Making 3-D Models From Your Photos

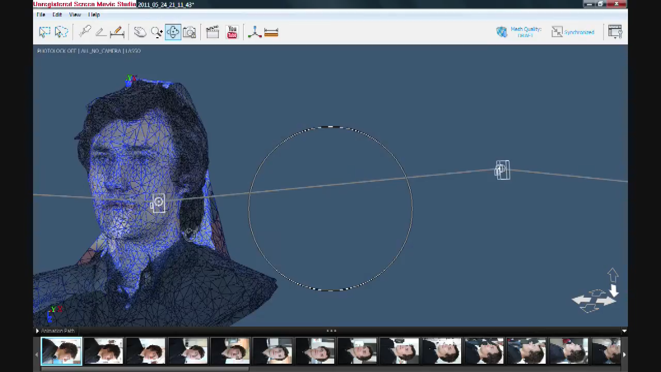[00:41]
Areas not captured from many different viewpoints come out a little inaccurate, and can be snipped out before sending the data back into the cloud for a final, more refined model.